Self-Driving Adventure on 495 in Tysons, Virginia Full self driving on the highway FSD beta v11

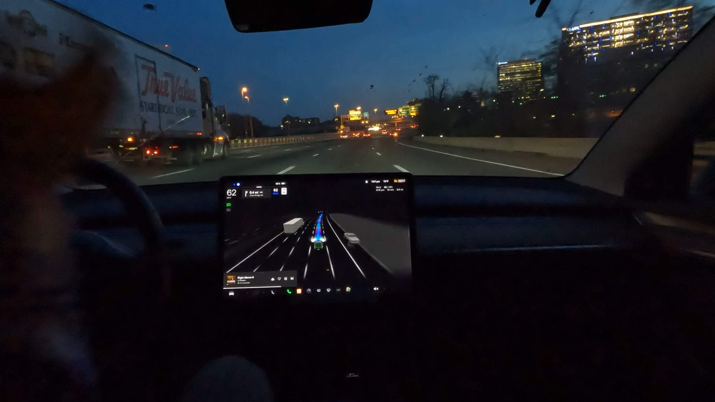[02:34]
um with the 18 wheeler pulled over and at the end of the day you know I just didn't want to risk it with potentially like him on the side of the road or something so I kind of wish I let FSD run that to see what would have happened but it's kind of better that I didn't all right so we need to get over in this lane immediately let's see how we do here very very nice job about switching before the solid line I think I would have dinged it personally